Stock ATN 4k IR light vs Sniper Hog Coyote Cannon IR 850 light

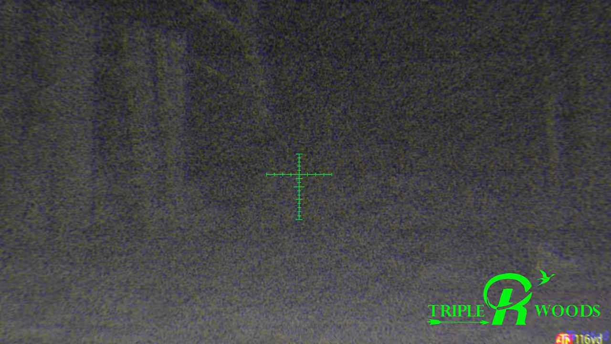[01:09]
This is the stock IR. Adjust the focus on it.
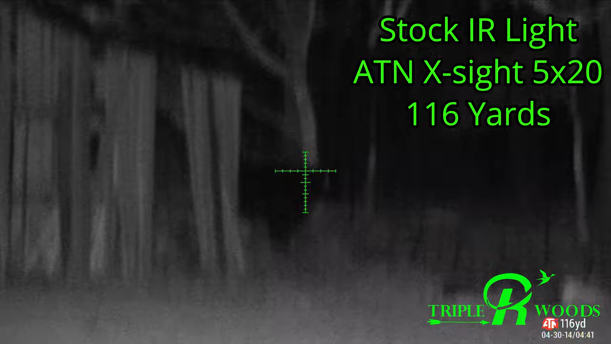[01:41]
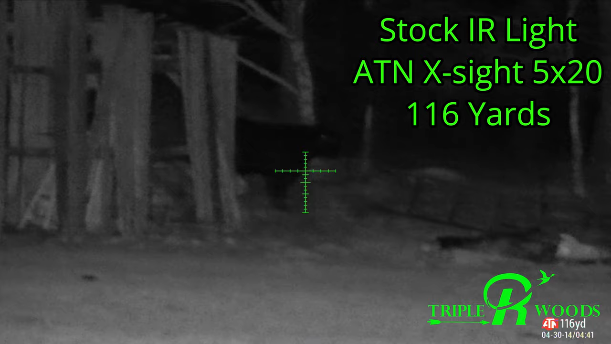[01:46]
That's the stock IR light on full power, fully focused beam.
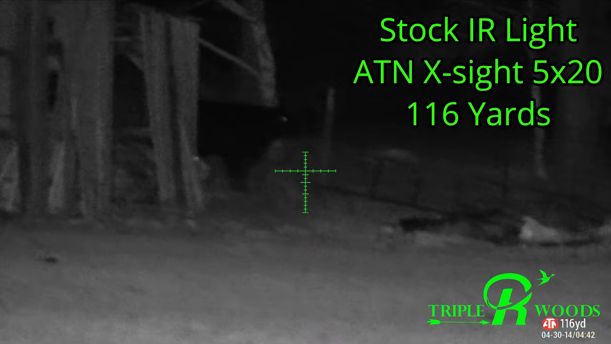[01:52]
It's pretty good.
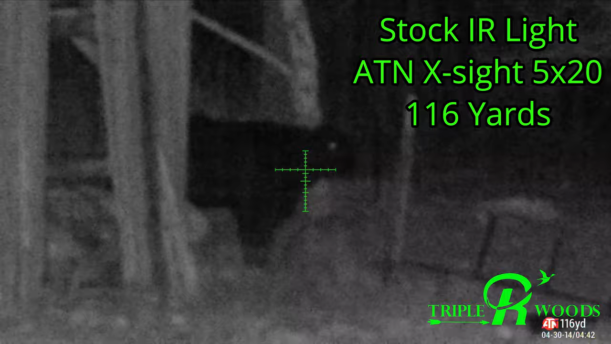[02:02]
Pro. Pros of it, it comes with it, it's included in the price.
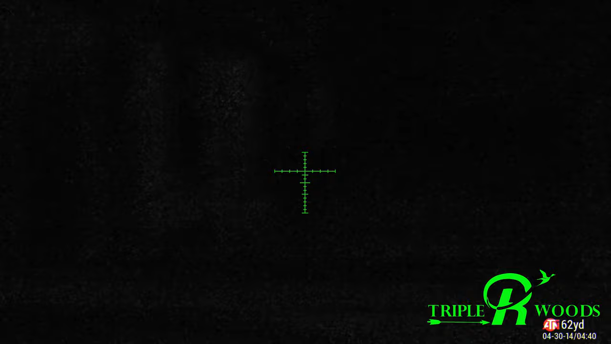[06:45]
That is the Sniper Hawk. That cow is 100 yards.
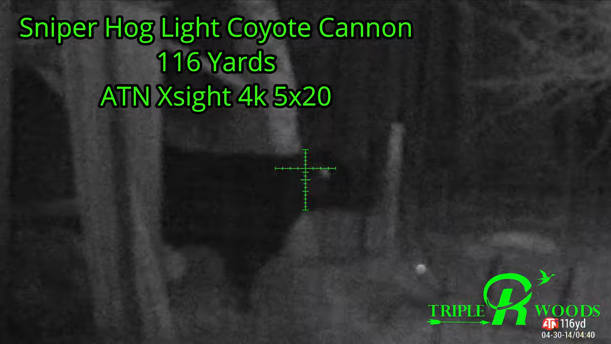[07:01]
Cow. 20 times zoom on the cow at 100. See if I can focus around more.
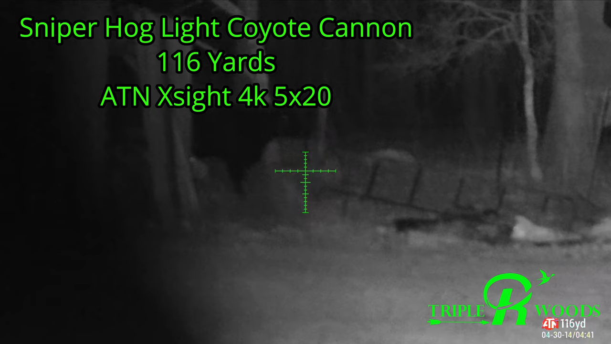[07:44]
Move over just a little bit. That barn there.
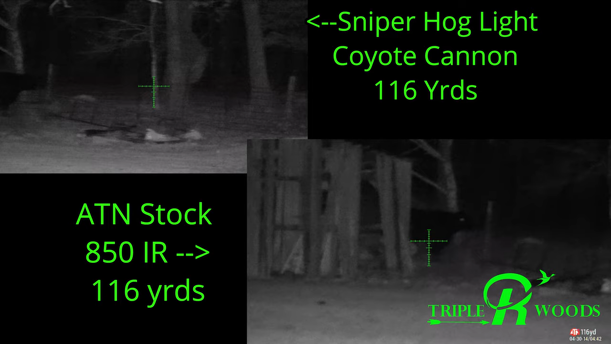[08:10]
Both of them. If you're going to go out past 100 yards though, this is where you want to be.
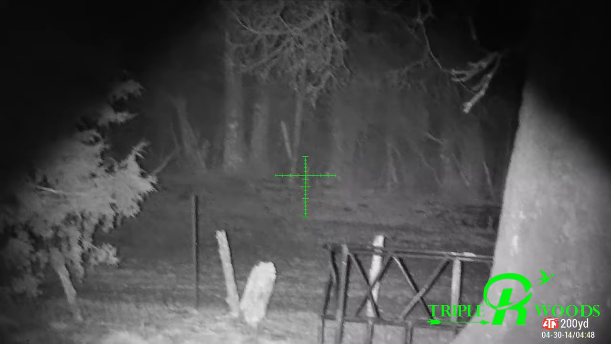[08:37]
And that is 195 yards. Coyote, pig, something like that over there, real easy. Yeah.
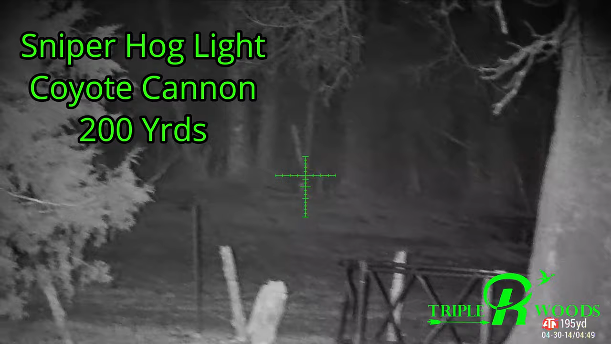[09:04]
Okay, so that's the look around here. There's some cows over there. Those cows are
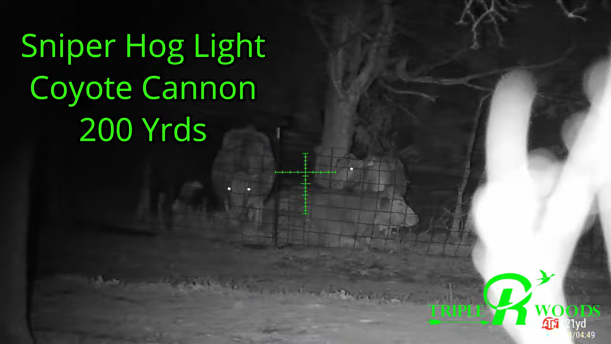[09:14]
121 yards. I'm at 7 zoom. 5 times zoom at 121 yards.
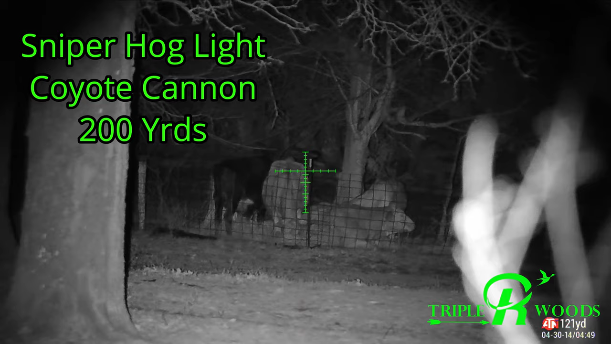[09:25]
Okay, let's turn the Sniper Hog off and go to the stock IR.
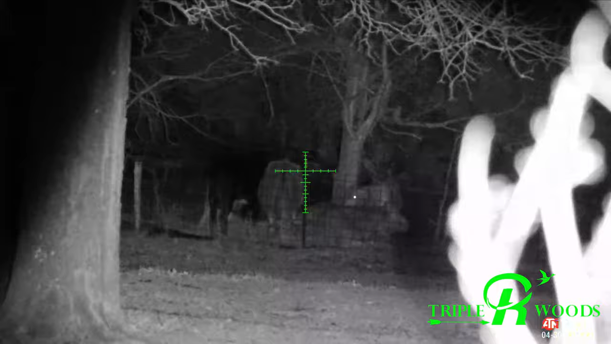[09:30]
It's 121 yards.
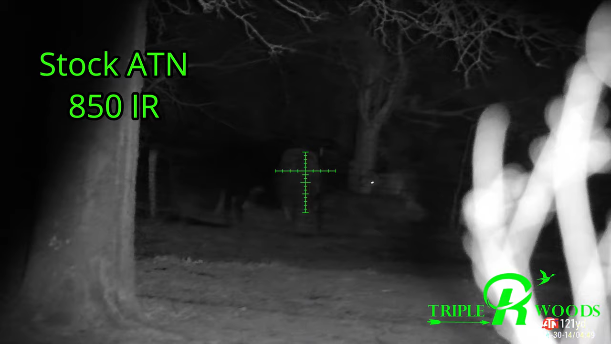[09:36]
Cows times zoom.
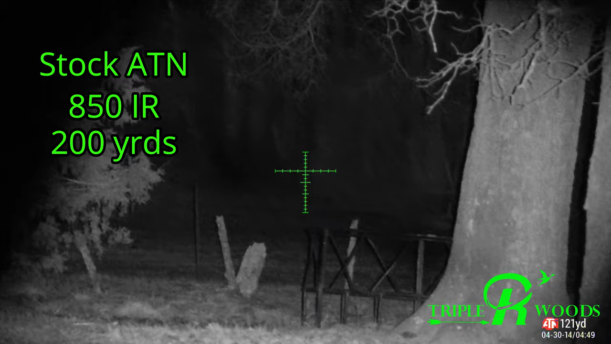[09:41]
Out there where the two is, you can tell a difference. It's not near as bright. Let's see if I can turn the Sniper Hog light on.
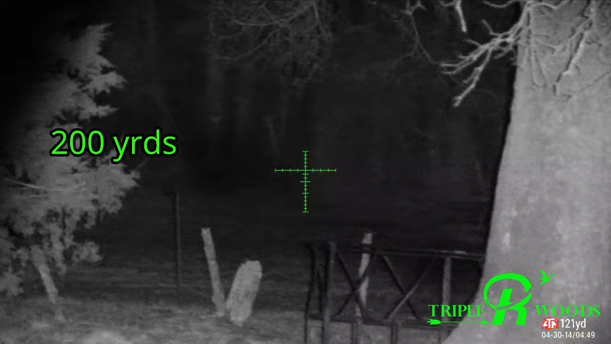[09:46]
Yeah.
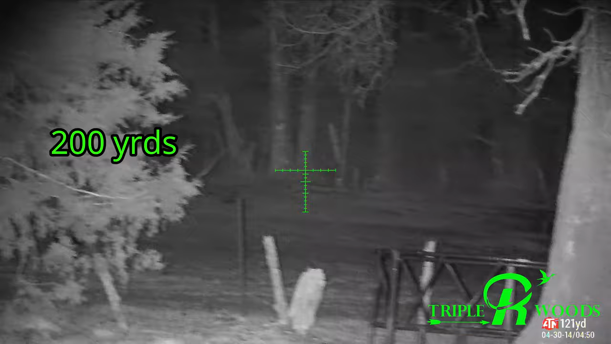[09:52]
That definitely brings in that 200 yards a lot better.
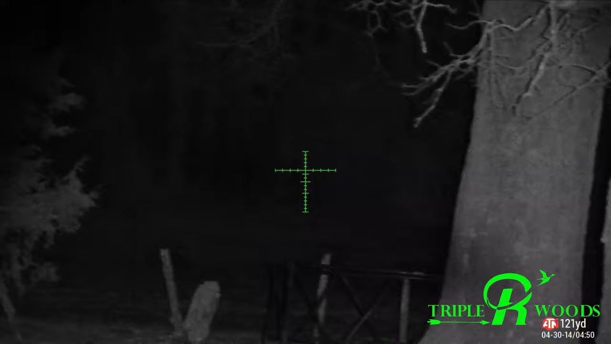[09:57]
That's the stock IR at full power,